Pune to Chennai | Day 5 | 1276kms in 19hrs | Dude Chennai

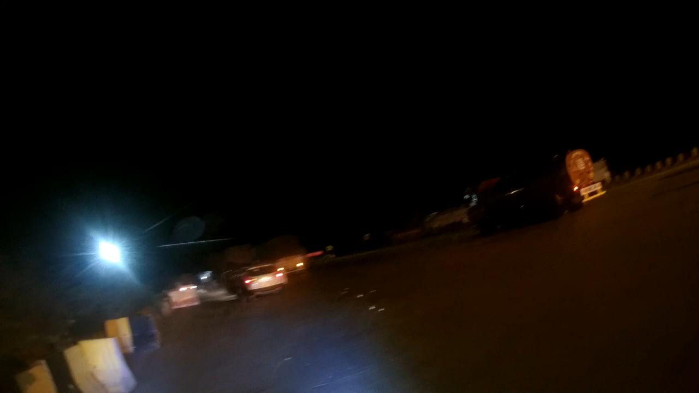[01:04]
Yeah, so this is the first tone of the day and we have done with 50 km.
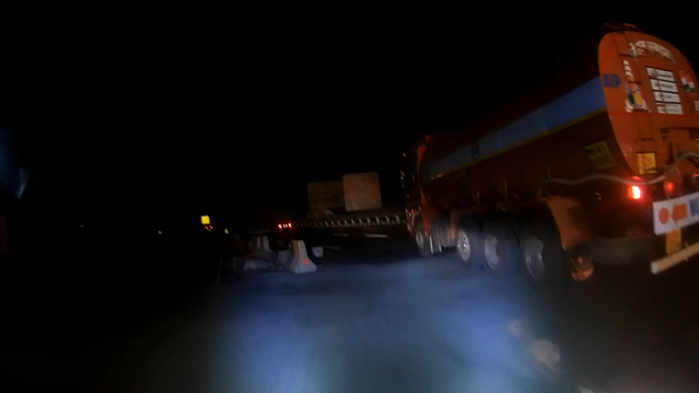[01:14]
The time is now 6.15 in the morning and it doesn't seem to be 6.15.
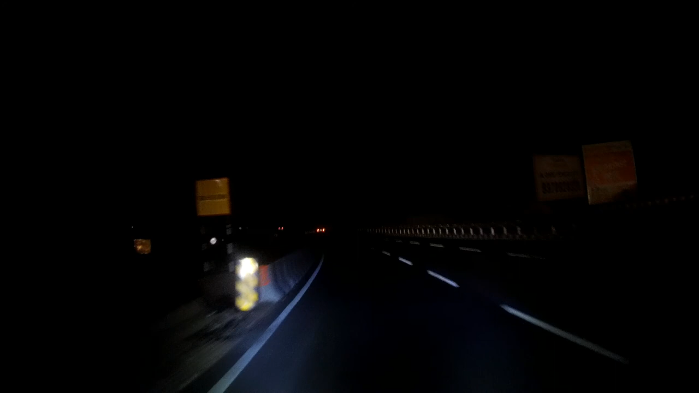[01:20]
The sun hasn't raised up and there is no sign for the sun.
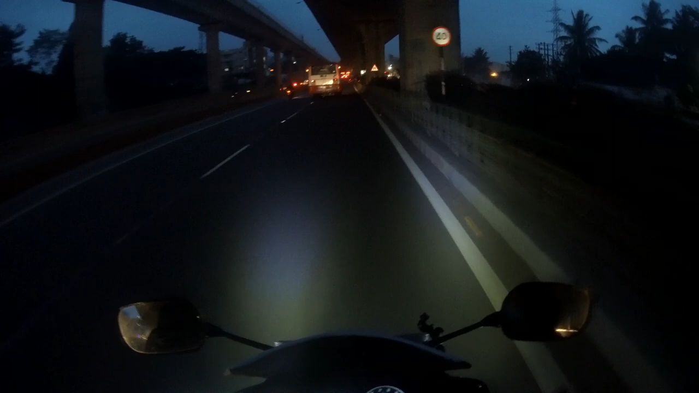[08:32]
So The time is six o'clock in the evening and we are into the Bangalore city and I missed the flyover
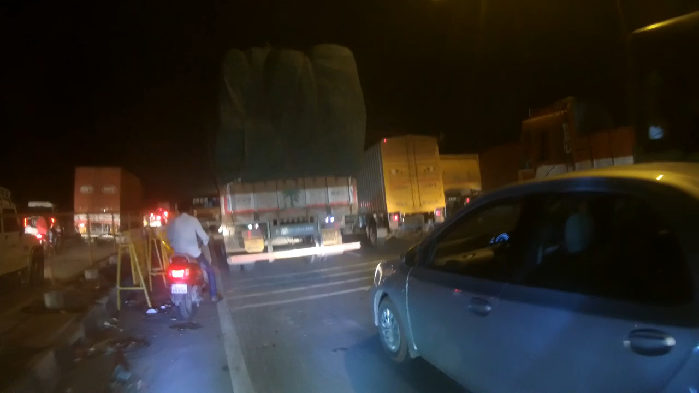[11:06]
It is a signal! It's a signal! It's a signal that the traffic is coming from here
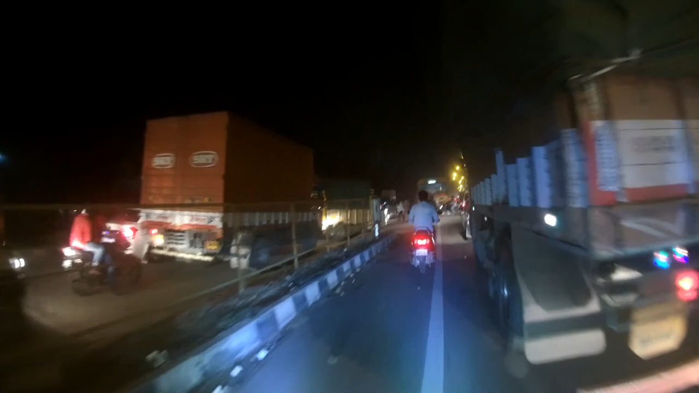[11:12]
It's a signal that the traffic is coming from here